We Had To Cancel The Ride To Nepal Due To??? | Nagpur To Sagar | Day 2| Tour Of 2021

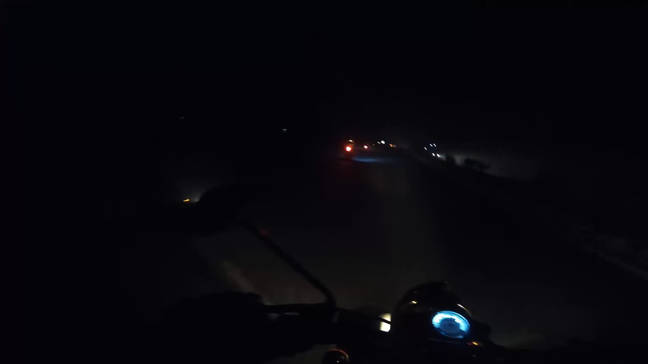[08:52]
It went colder by colder as the time goes. And eventually it got very very foggy.
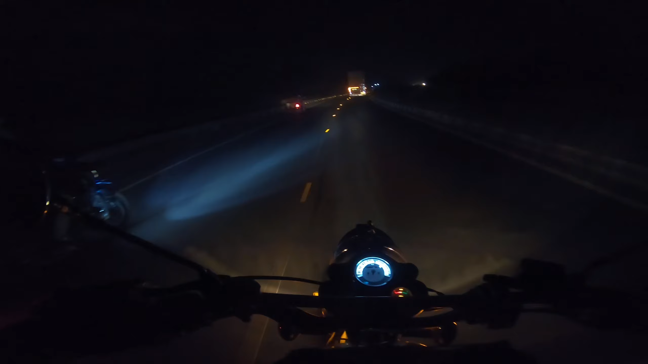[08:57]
We could barely see. Our visibility was really poor. We stopped somewhere again at a dhaba as we can't ride more.